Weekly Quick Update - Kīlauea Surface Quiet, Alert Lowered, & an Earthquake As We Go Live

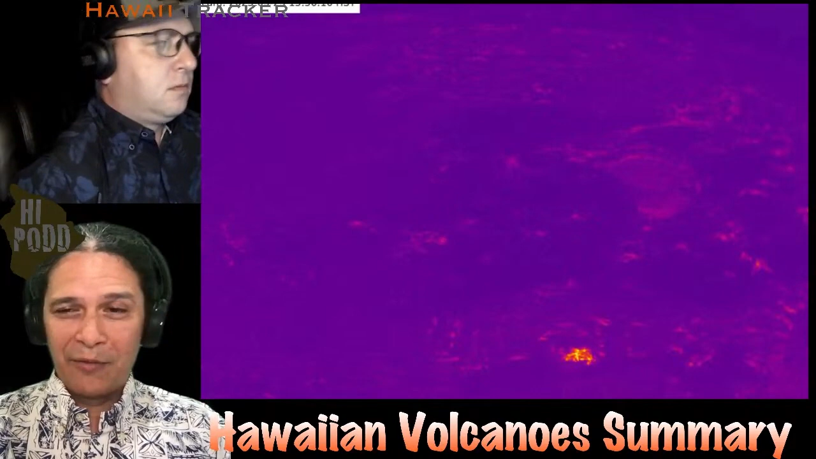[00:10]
So this week's Hawaiian Volcano summary, you guys are seeing on screen an image of the thermal camera from Kilauea, courtesy of the USGS HBO. This is what the thermals looked like for the last week or so, right? Only a little bit of glow coming from the West Event Complex that's down in here. But the area that had that most recent lava lake, that West Basin right over here, is all the way cooled off.
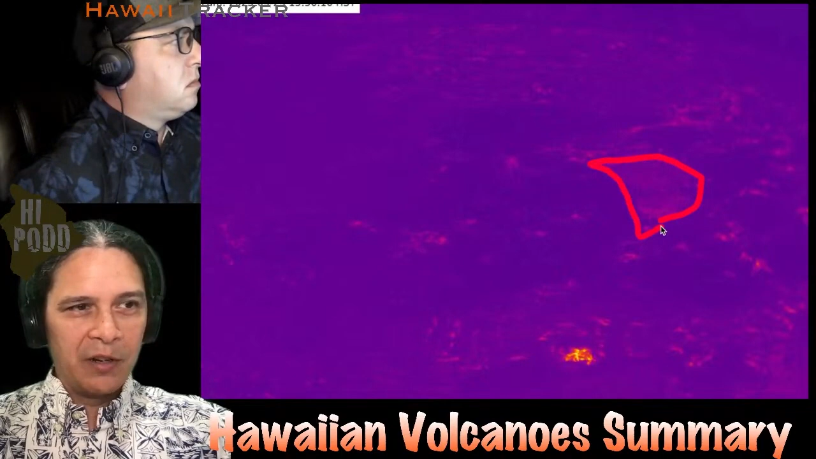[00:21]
It hasn't really shown much change, and there's not much to show you visually for the last week.